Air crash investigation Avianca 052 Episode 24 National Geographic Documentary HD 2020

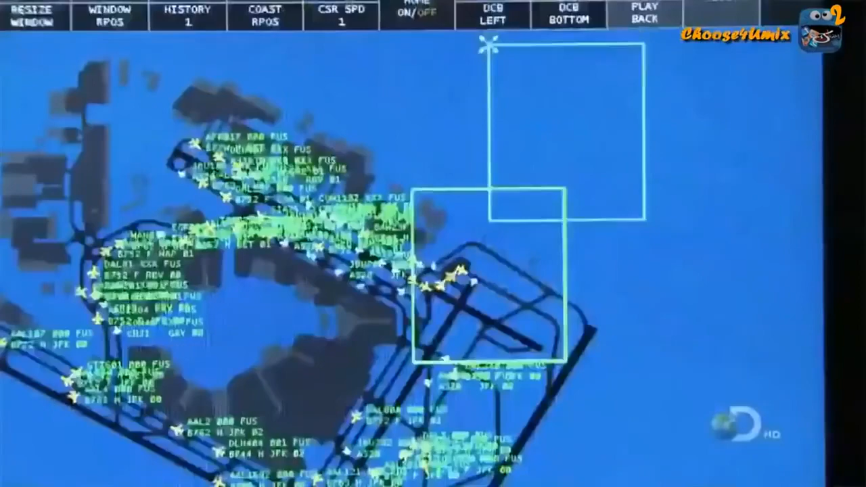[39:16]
they call it airport surface detection equipment or as dx
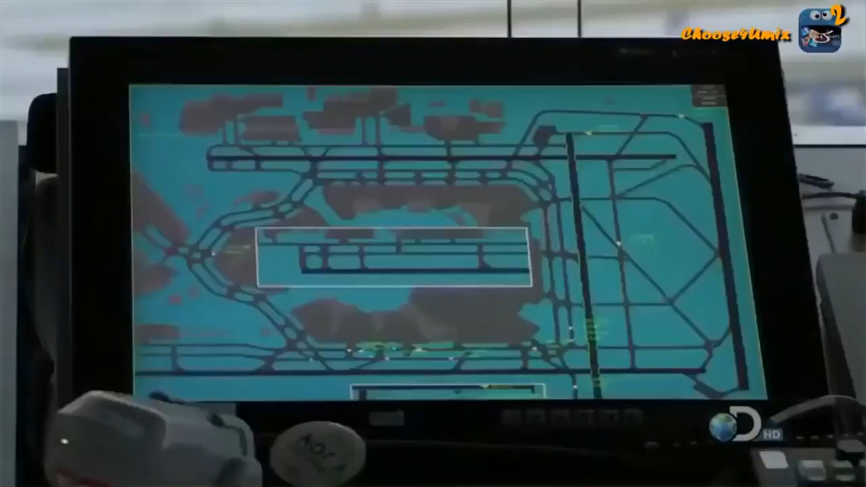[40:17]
asdx was recently installed at jfk and today they may need it more than ever